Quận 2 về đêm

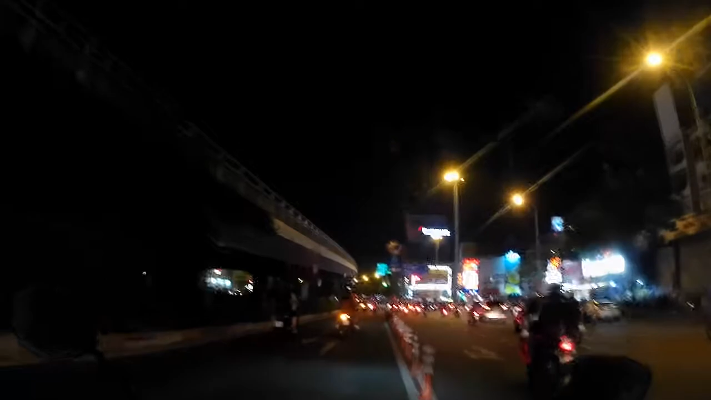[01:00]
là đường Điện Biên Phủ vào một buổi tối thứ bảy, hôm nay là cuối tuần rồi, và bây giờ là 8 giờ đúng.
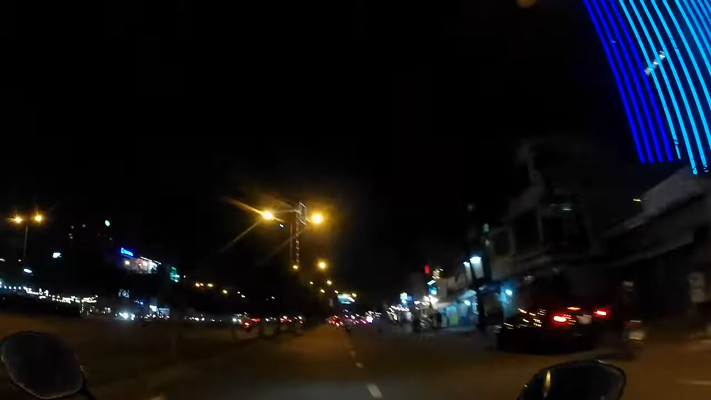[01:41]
Tầm hiểu ra hôm nay thứ bảy mà những cái quán ở phía bên lề đường, ở phía bên tay phải của mình nó khá là ảm đạm, bởi vì mình thấy nó vắng.
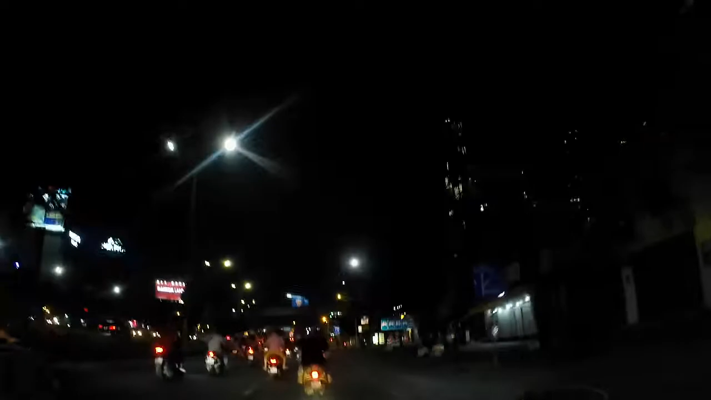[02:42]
mình đang dựng tự lên trên cầu Sài Gòn.
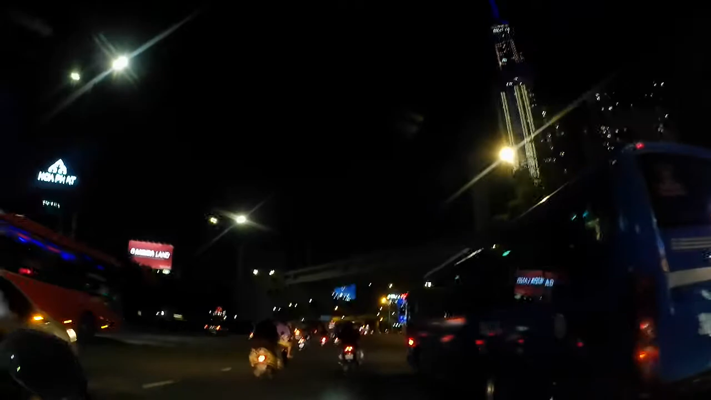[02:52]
Trong lề đường để bán khách không bằng cái này là dùng giữa đường để bán khách luôn đó. Đây là cầu Sài Gòn, cầu Sài Gòn và mình giữa đêm.
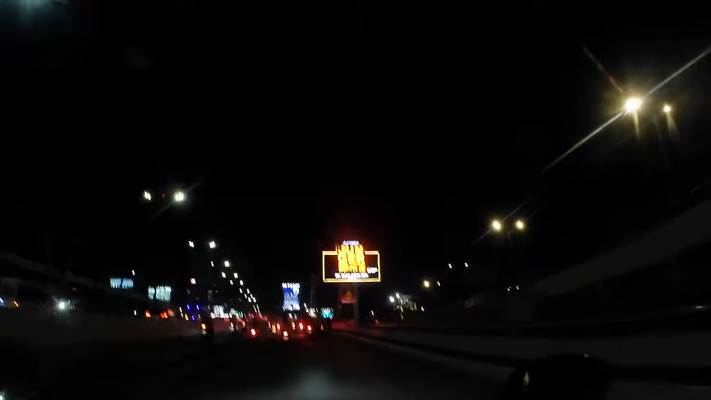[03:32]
Đứng từ ở phía dưới đường á,
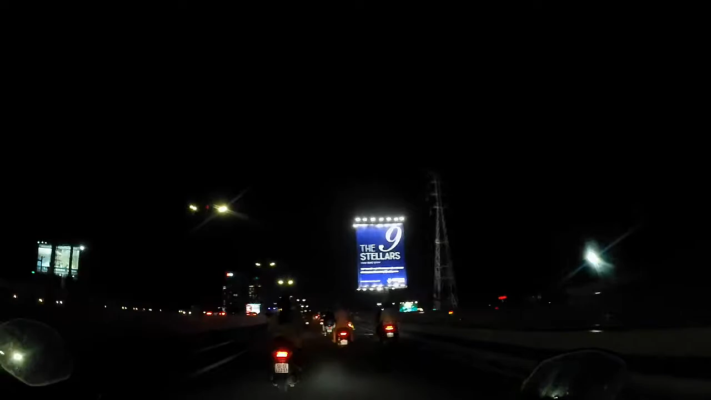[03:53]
mà mình nhìn lên trên hướng cái cầu Sài Gòn thì mình thấy cái cầu nó không có cao,
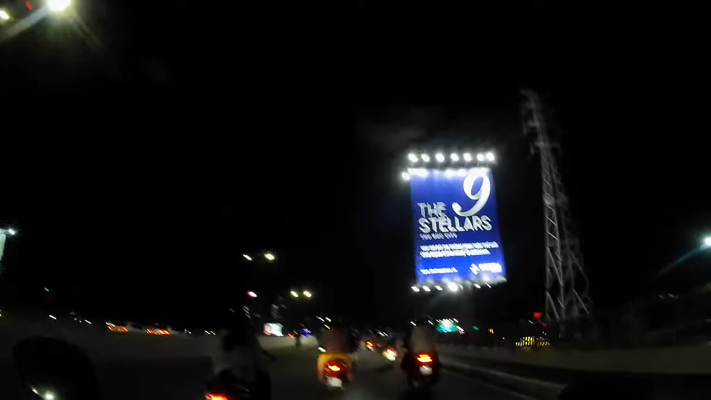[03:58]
và khi á mà mình chạy lên trên cầu và mình nhìn xuống sông á thì cầu nó rất là cao luôn, và có cái cảm giác hơi dơ dơ á.
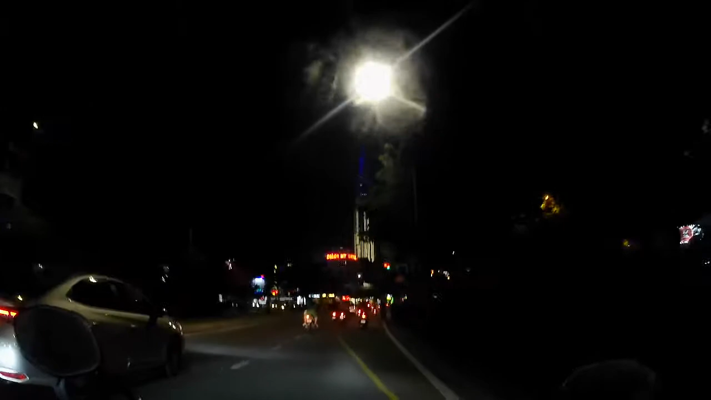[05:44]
Và đó là cái vòng xuống thì mình sẽ rẽ vào, rẽ trái vào điện Trần Não.
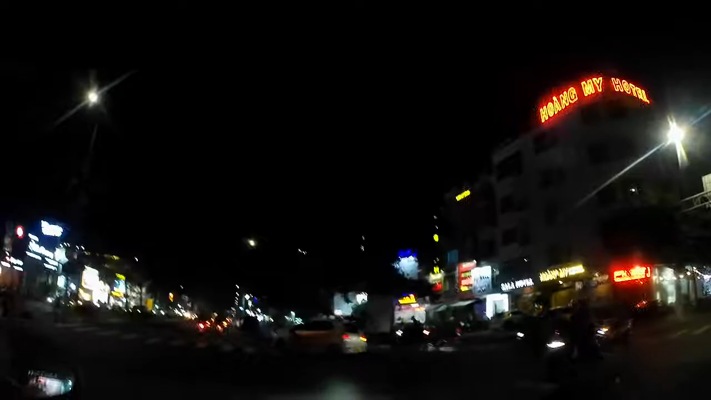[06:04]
Ấy là ở phía bên là mía sông đó, thì là đa phần là khách sạn rất là nhiều luôn.
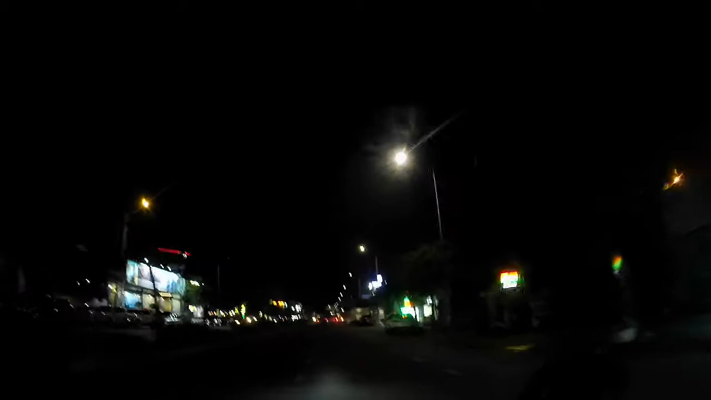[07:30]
Và vì cái khúc đường này nó hơi tối nên là mình phải quan sát, bởi vì đôi khi có những người mà họ băng qua bên đường á, nó chơi qua chạy đường nào cũng vậy, dù sáng hay tối thì cũng phải băng cái mắt ra để nhìn.
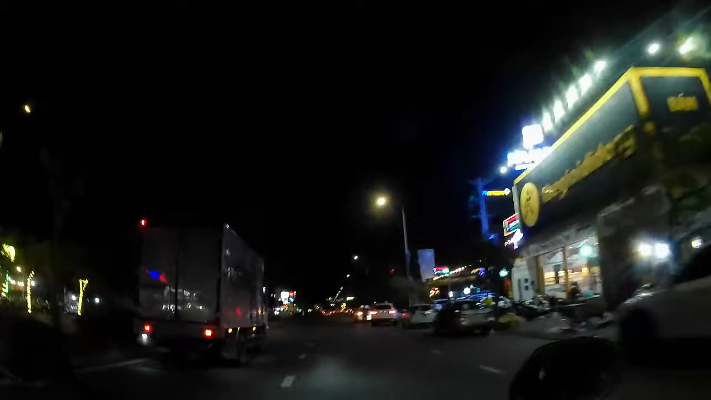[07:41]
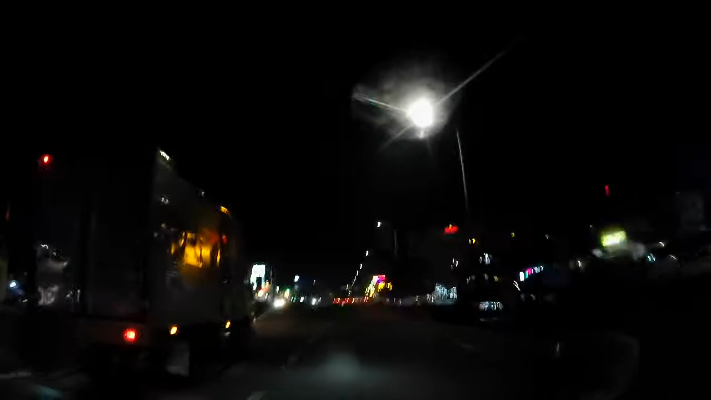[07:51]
Cái khúc này á, thì mình sẽ rẽ sang bên trái để mình chạy tiếp, bởi vì nếu mà chạy thẳng thêm á, thì không có đường để chạy.
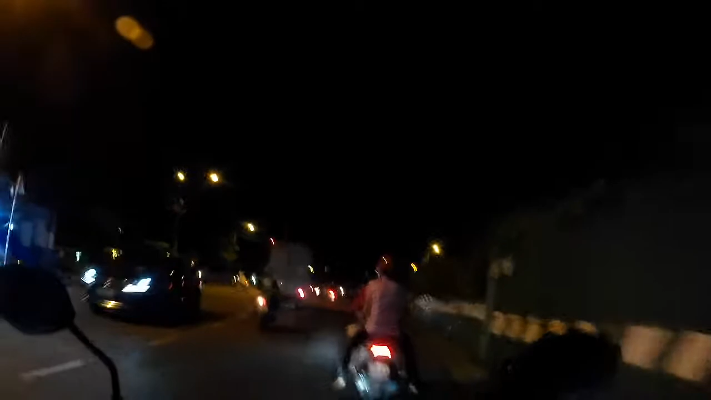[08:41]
Buổi sáng thì có đèn đỏ, còn buổi tối thì lại không. Nó ngộ một cái, đáng lẽ ra là buổi tối thì phải có đèn đỏ, do là buổi tối á,
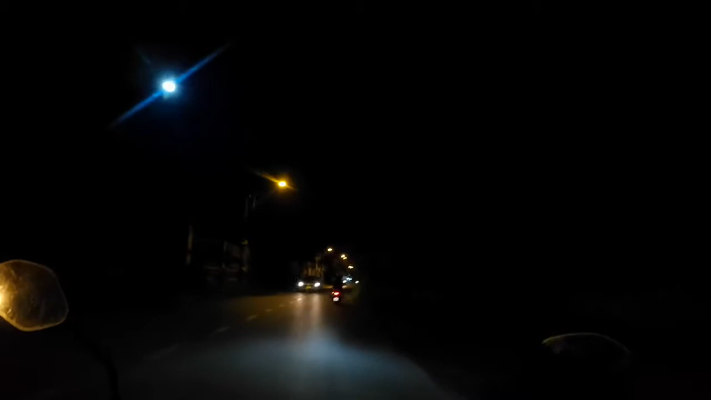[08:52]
thì cái tầm nhìn nó bị hạn chế nên là phải có đèn tín hiệu giao thông. Chứ bà mạnh ai nó chạy như vậy cũng có ngày xảy ra va chạm thôi.
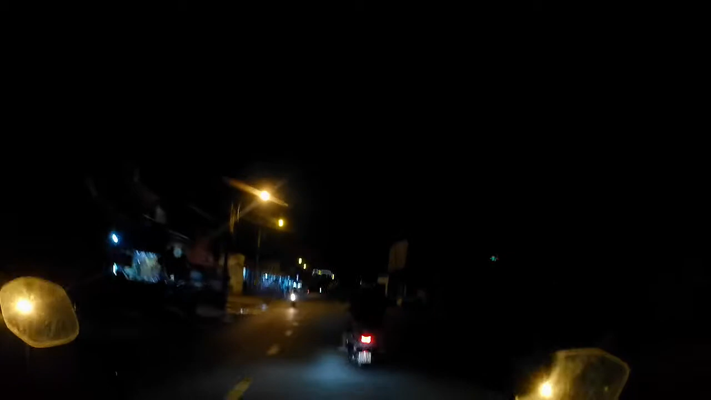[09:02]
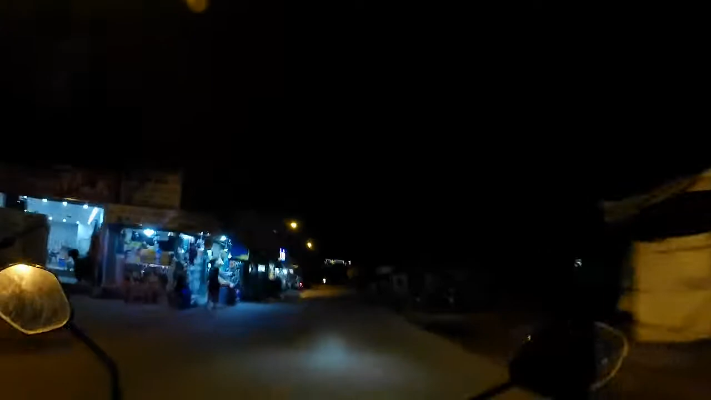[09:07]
Tức là cái đoạn đường này là mặc dù ở phía đằng sau á, thì họ đã giải tỏa rồi, họ đã quy hoạch rồi, nhưng mà cái khúc dưới đây á, thì vẫn còn đồng không hưu quạnh, đa phần là đất trống không ạ. Khúc dưới kia đông, còn khúc dưới đây á, thì rất là vắng, thật sự luôn vắng hoe,
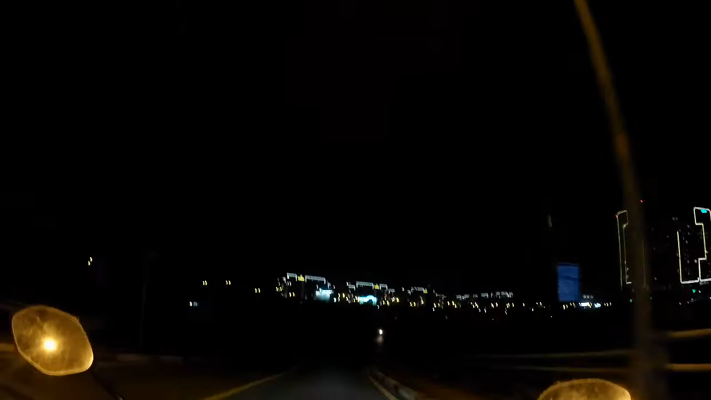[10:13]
Ở đây dưới dốc cầu này có một con dốc đó, thì tới phút này thì tới hù luôn rồi, tới hù.
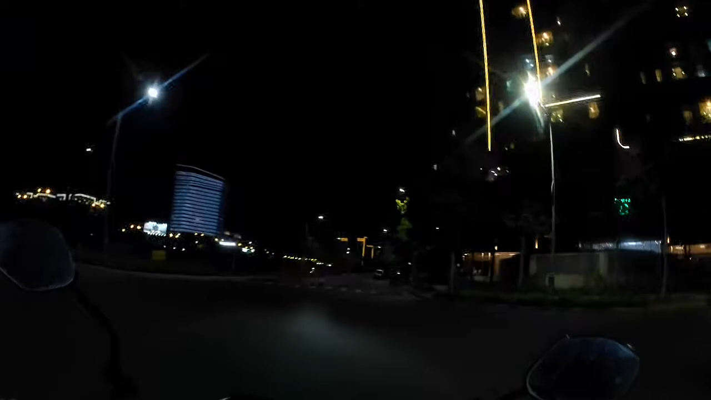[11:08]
Gió lồng lạnh luôn, gió rất là nhiều, bởi vì là do đất trống không à, ấy là nó thoáng đó, rất là thoáng luôn, hầu như là xung quanh đều có đất trống, gió rất là lớn.